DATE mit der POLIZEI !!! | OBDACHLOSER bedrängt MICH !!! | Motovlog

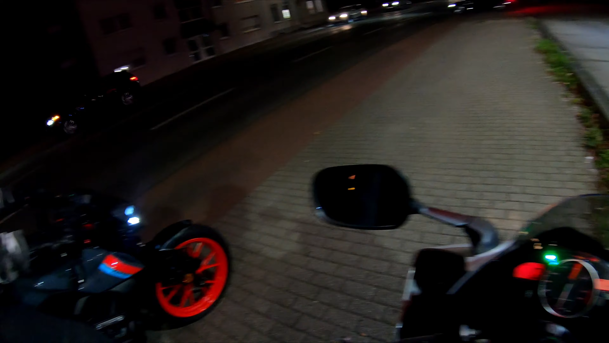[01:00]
siehst du diesen gulli da oder diesen schwarzen punkt du meinst du das ding